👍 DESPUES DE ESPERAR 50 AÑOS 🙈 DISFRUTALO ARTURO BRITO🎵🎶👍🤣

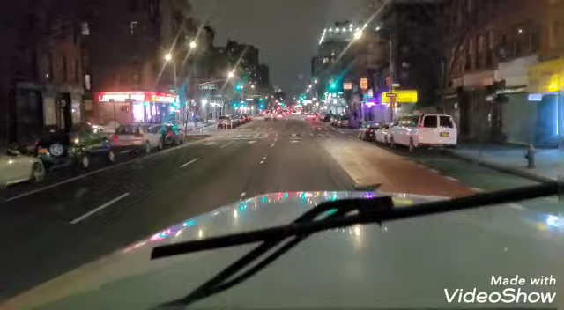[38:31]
Aquí en lo mejorcito de Harlem, Nueva York. Ay, güey, esta vez no me equivoqué. Si no, la mamá regaña para cochar. Aquí estamos con elegancia. Ya pasamos aquí la 110, donde dicen que el fuego fue a las 3 en el 23 de la 110. ¡Ay, güey!
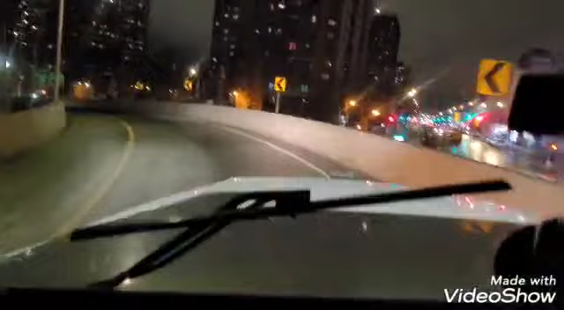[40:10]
Pero bueno, estamos entrando aquí a la Interestatal 87 Norte, o lo que viene siendo el Mayor Digan Expressway, que es lo mismo. Aquí vamos a agarrar
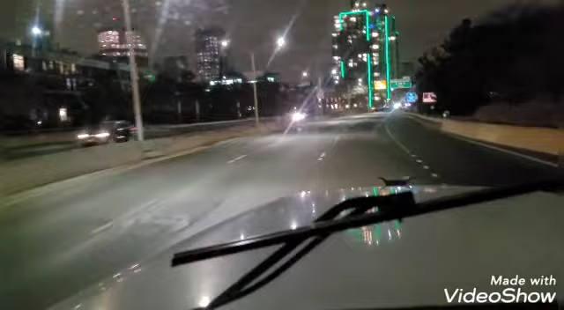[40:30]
la 95 Sur para cruzar el George Washington Bridge para New Jersey. Ahí agarramos la 80 West y fuga, papá, hasta no verte, Dios mío.
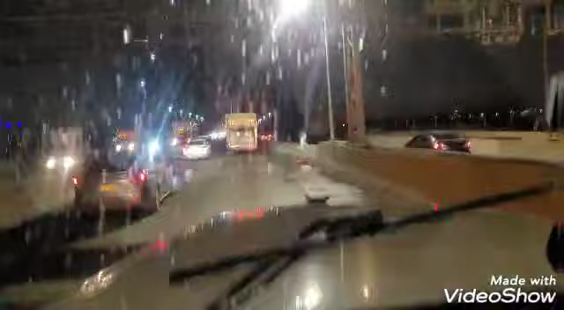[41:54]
Y bueno, cruzando el George Washington con elegancia de noche. Ese de la cajita feliz va apurado. Porque ya lo están arreando. Pero bueno. A ver, otro saludito para quién aquí. De volada. Para Panzotas Longaniza en Brooklyn también.